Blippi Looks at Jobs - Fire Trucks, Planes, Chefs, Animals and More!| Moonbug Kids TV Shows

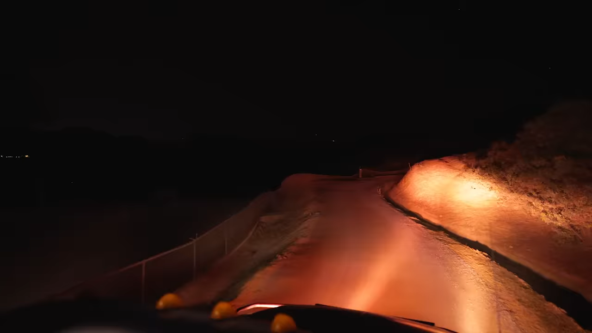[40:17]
Wow. This is so cool being able to see at night.